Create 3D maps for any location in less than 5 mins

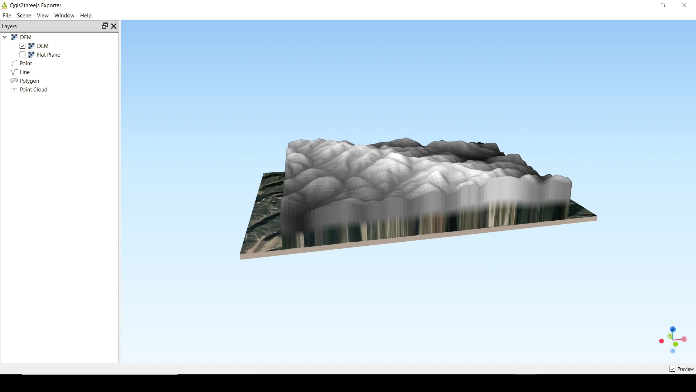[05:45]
And you can see that we've got this cool 3D view.
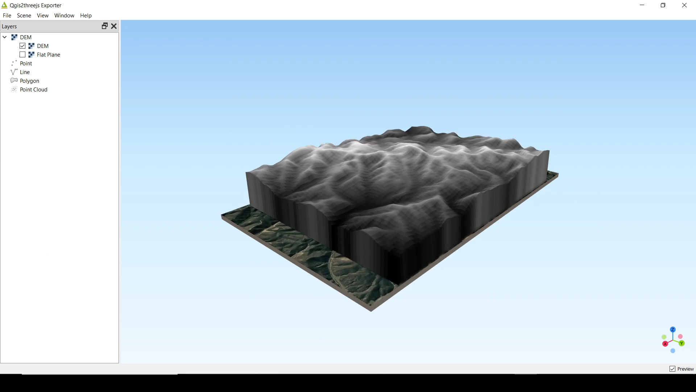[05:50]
But the problem is that we don't see that base map on the top of this one. Well, to solve that problem, all you have to do is to right-click and choose properties. And then instead of using map canvas image, which is basically it's going to show what's displayed on the canvas,
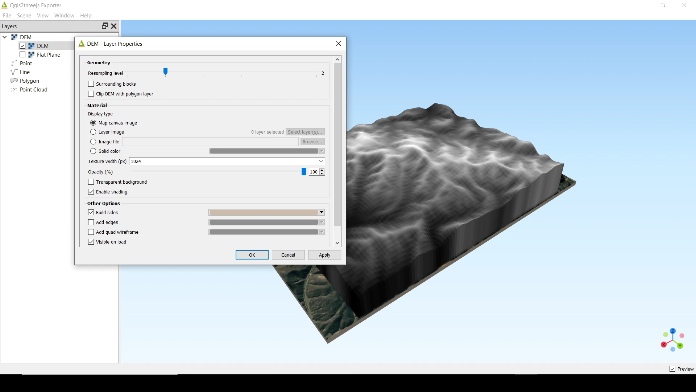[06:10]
it's going to use a layer as an image. And then all you have to do is to select the Google satellite, and that should do the trick.
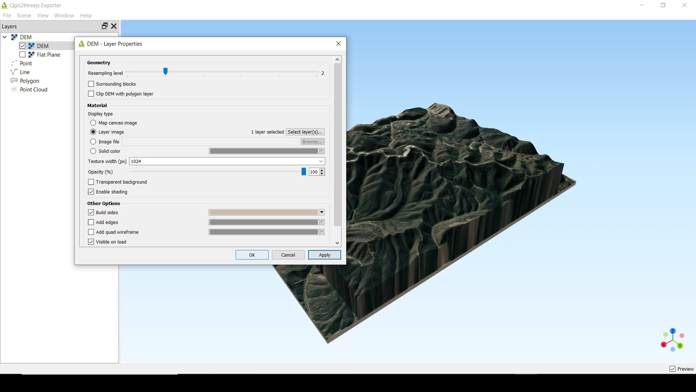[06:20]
And you can see now we've got this cool 3D map. Now, in terms of texture, the resolution might not be that great.
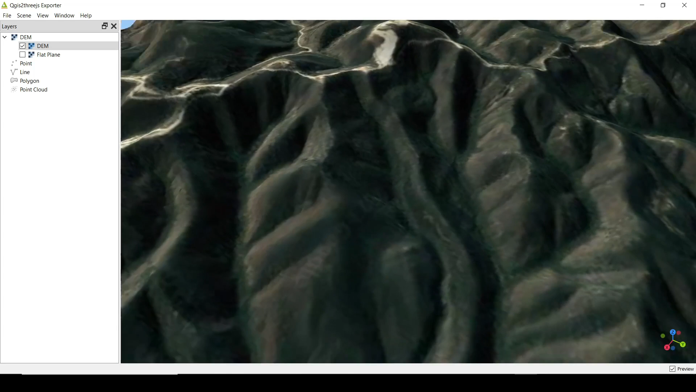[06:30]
And one way to change that is we can go to the property again, and you can see that the texture width is set to 1024.
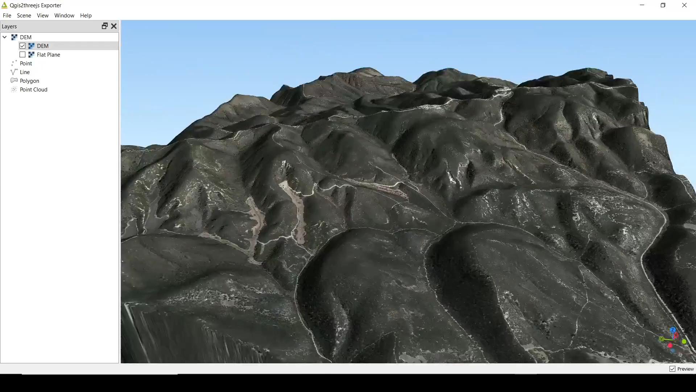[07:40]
and you can see now I've got this really high-resolution texture, and it looks realistic to me. So you can go and play around with the texture. And the good thing is, as you guys have seen, it takes just a few seconds to create this cool landscape.
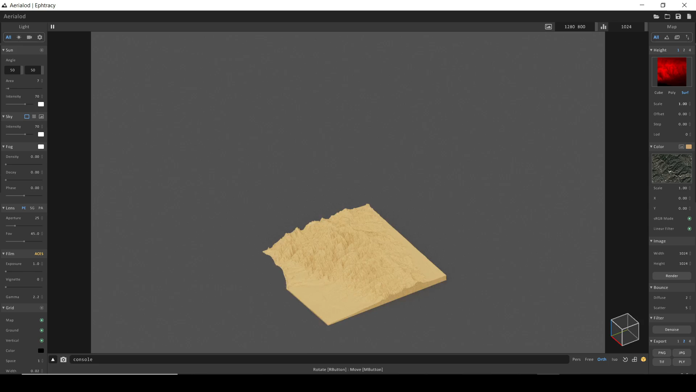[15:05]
So you can see if you have, like, a good location, how it will look like. So this one is much better, I think.